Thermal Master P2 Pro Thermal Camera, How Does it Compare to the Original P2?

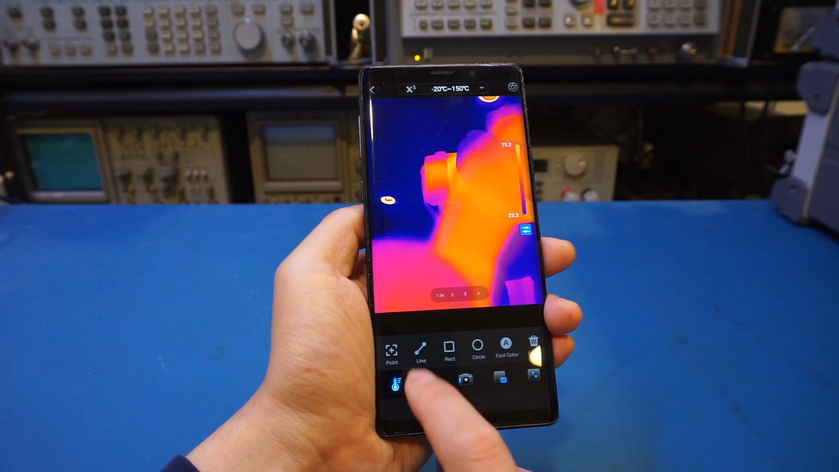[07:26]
You can measure the temperature along a straight line. And the only difference here is it does not display along the line.
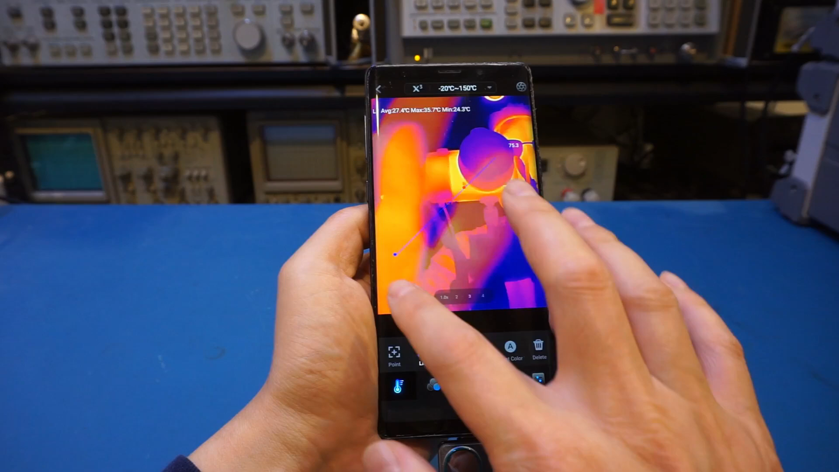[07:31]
On screen: max 35.7°C, min 24.3°C
It's displaying on top here. So it does take some getting used to, but you can do it no problem.
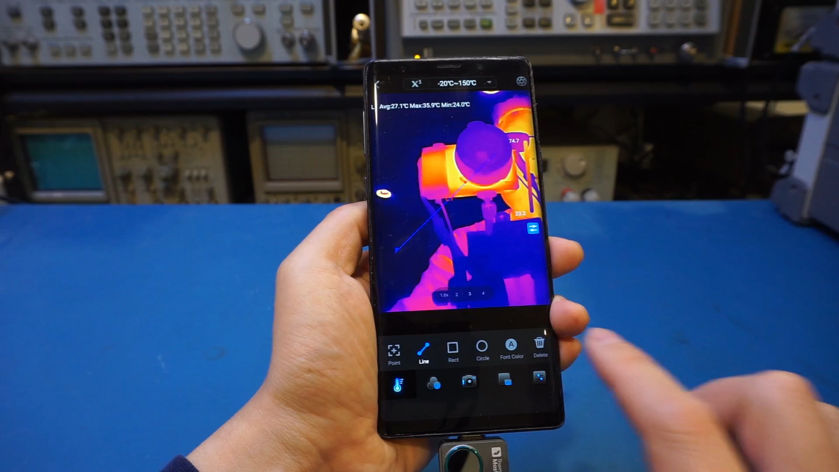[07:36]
On screen: max 35.9°C, min 24.0°C
And let's do a rectangle here. And you can see similarly, you can see the temperature in that rectangle.
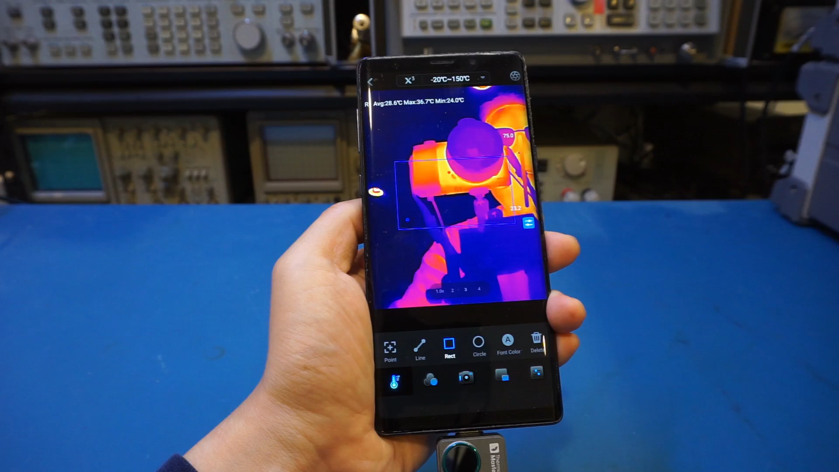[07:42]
On screen: max 36.7°C, min 24.0°C
Of course, we can do a circle.
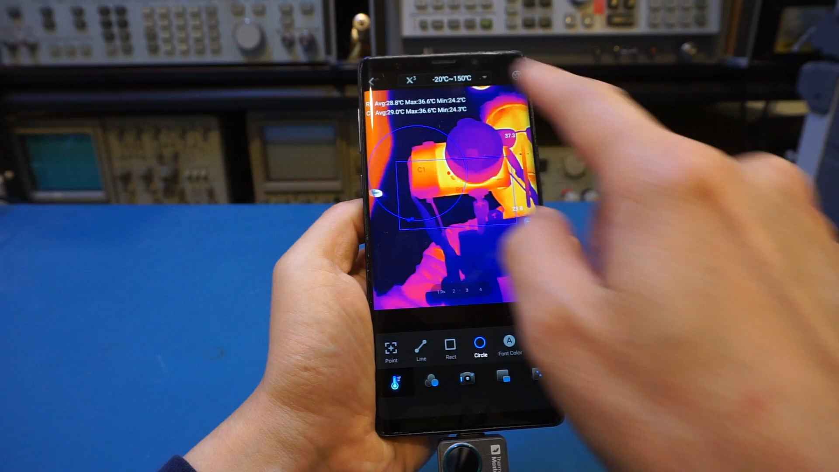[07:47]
And by the way, any of these settings can be superimposed on top of one another. Of course, you can do them independently as well.
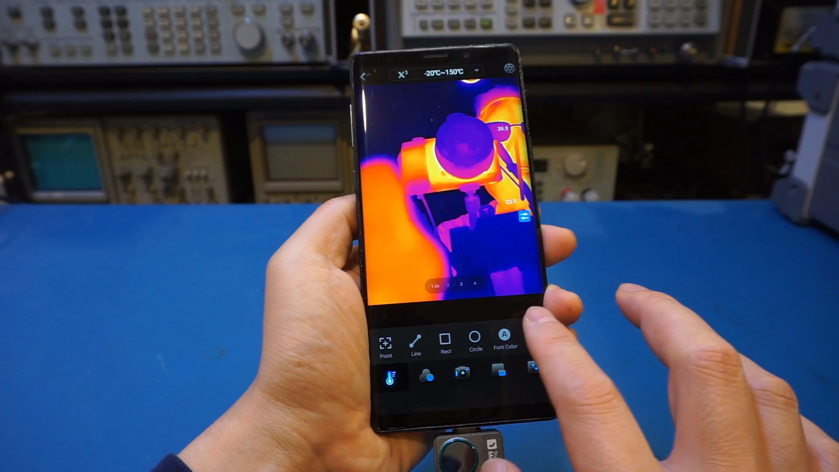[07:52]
So you can change the font color. I'm not going to try that. And let's come here.
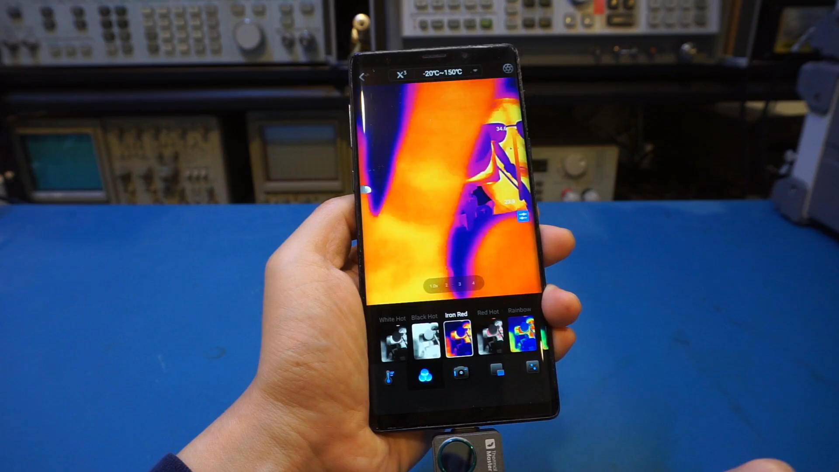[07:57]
Now, this is where I actually really like it. You can see we have all these different color schemes and you have this light preview.
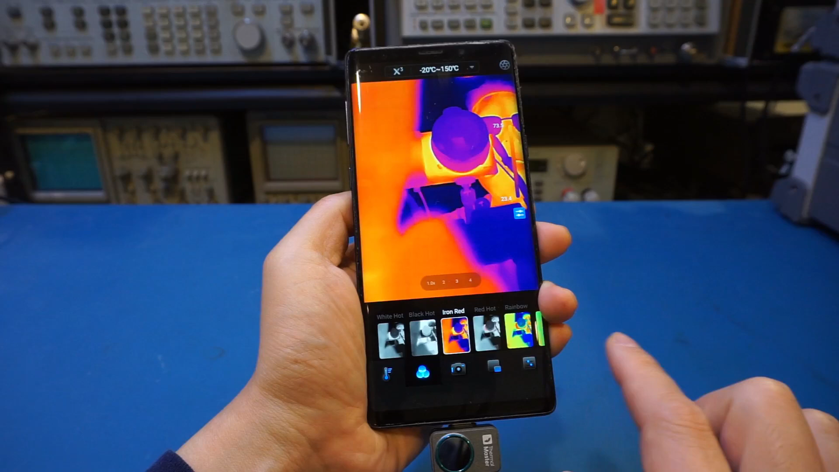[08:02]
And that is actually very neat. For example, I change it to this one.
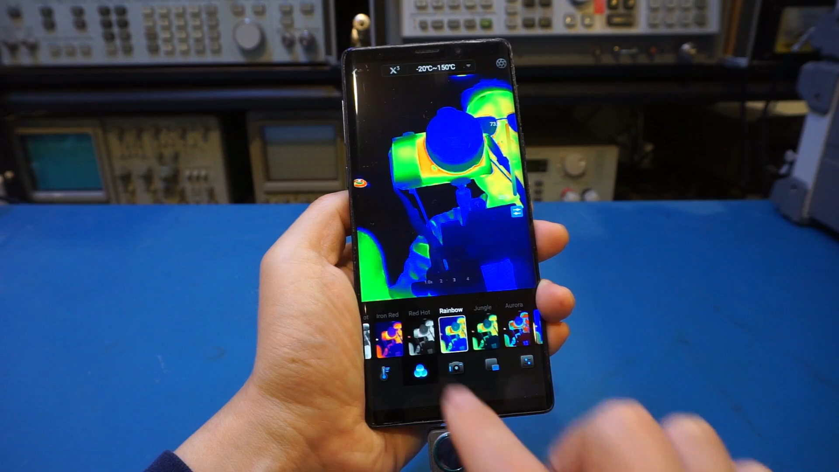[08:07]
I change it back. Now, I actually like the iron red as default. This color scheme is my favorite.
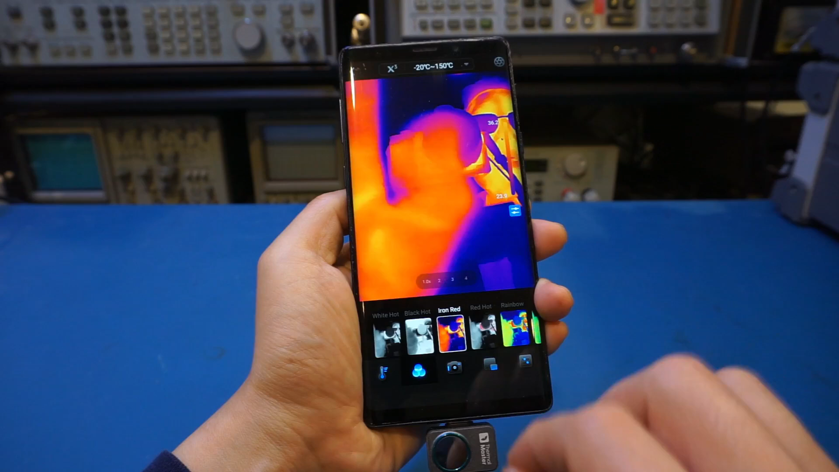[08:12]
So we can come here to the camera. Of course, you can take still images.
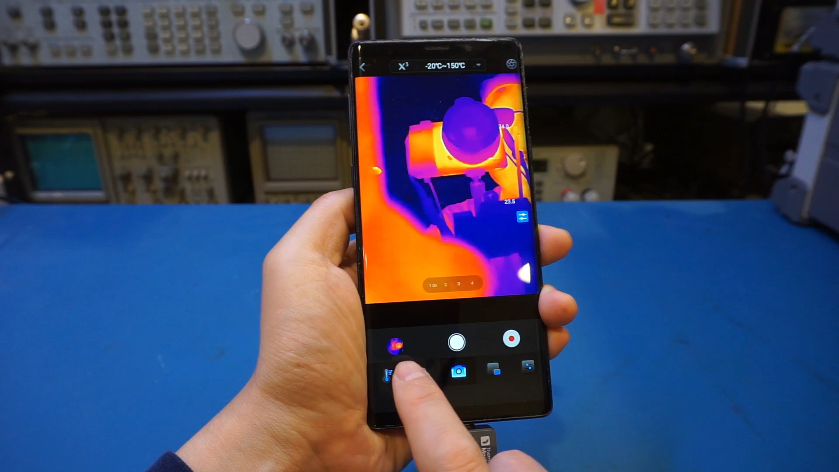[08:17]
Let's try that. And now I took a picture of myself.
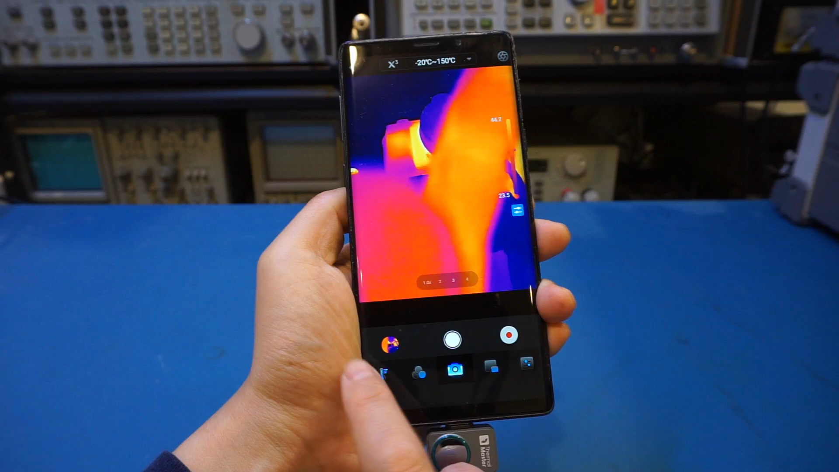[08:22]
You can see, of course, I can record videos as well. Let's try that.
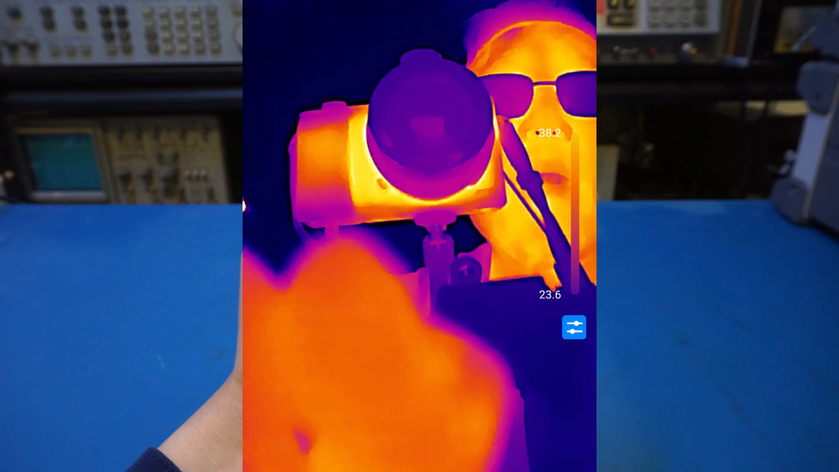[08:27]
And we're recording videos here. Let me wave at it. And let's stop.
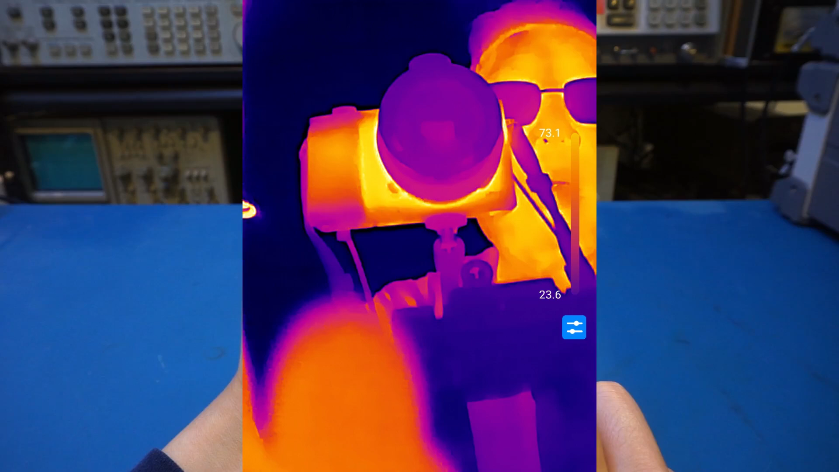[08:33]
And you can see the video recorded here. So let's come here.
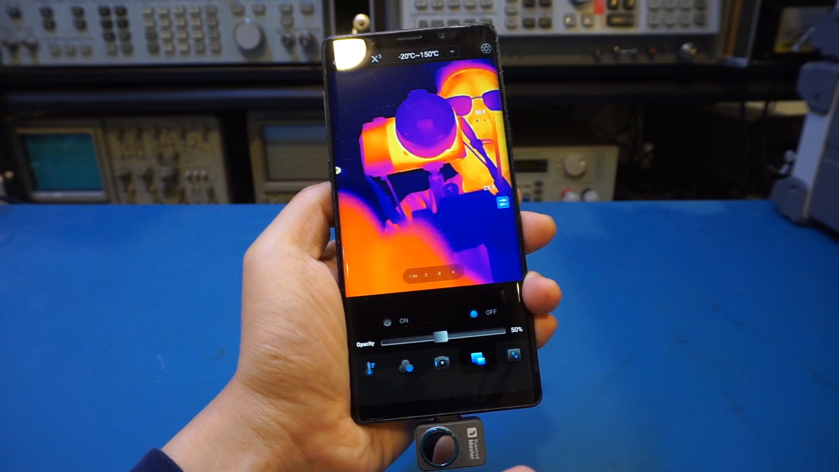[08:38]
You can see, of course, this one also supports the picture in picture. But that's just a gimmick as the picture is actually going to show you up here. Let's just show that. You can see, whoops, let's try that. And you can see that. And it's really not that useful, especially right now.
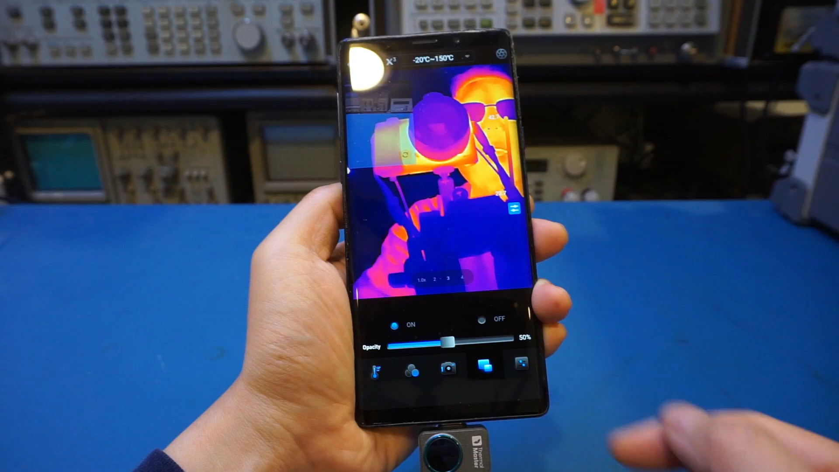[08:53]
I'm filming towards me. And you can see the camera is actually the front-facing camera. So that's not going to be that useful.
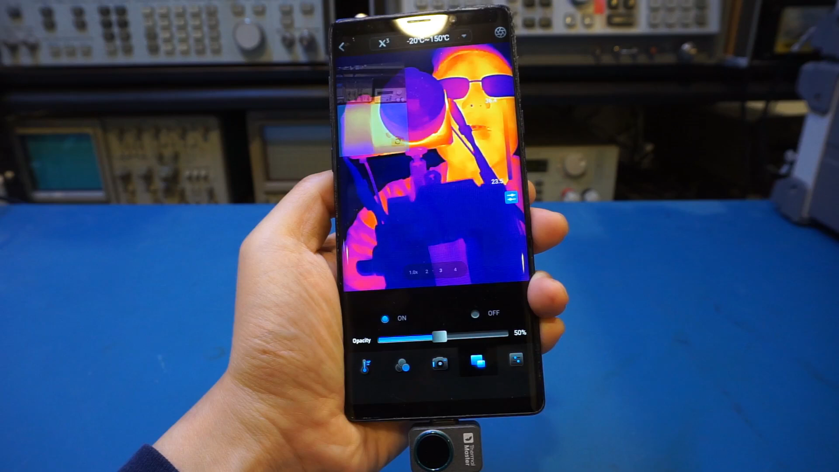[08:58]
And finally, we can adjust some of the parameters.
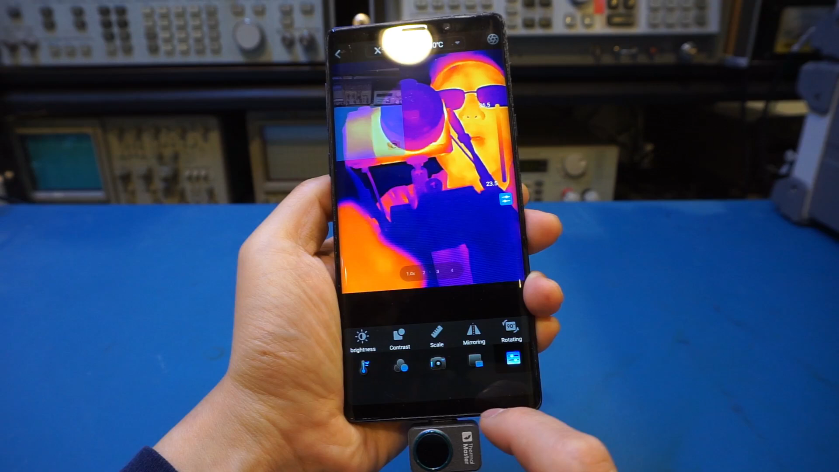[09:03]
You can adjust contrast, brightness, scale. And the scale is actually important. It's not showing up by default. Actually, let me turn off the picture in picture first.